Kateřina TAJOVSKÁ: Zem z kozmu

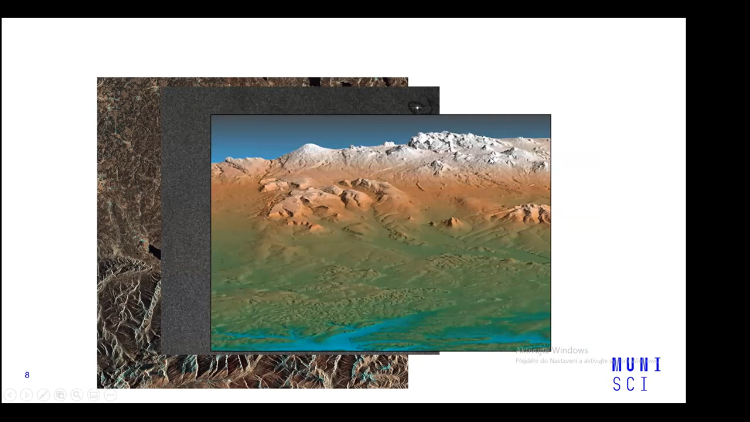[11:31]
Toto už je nějaká vizualizace, která už je obarvená, jinak ty data primárně jsou černobílý, tak jak to vidíte na tom snímku,